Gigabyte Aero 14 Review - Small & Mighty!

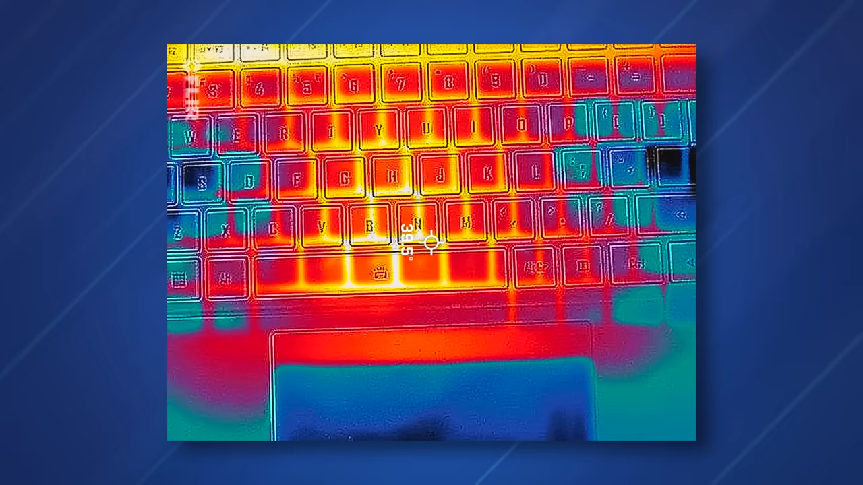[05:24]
But heat management is pretty good.
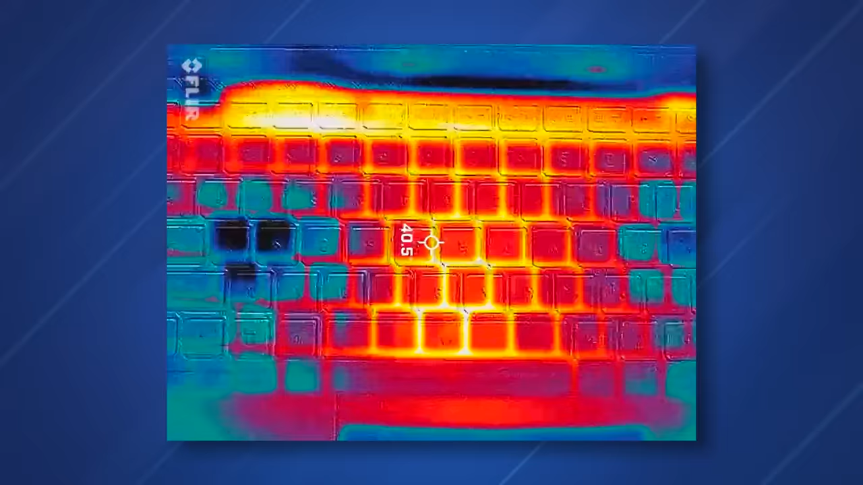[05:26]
You know, the deck of the keyboard never gets too hot.
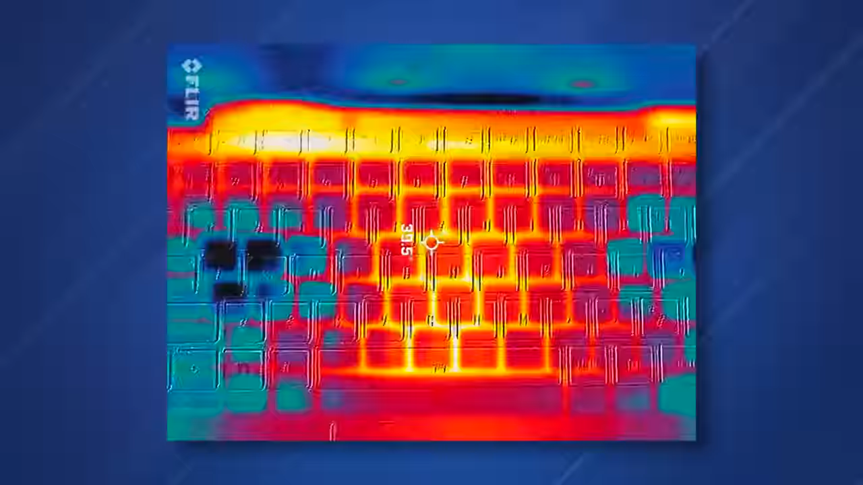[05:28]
It does get warm under full load.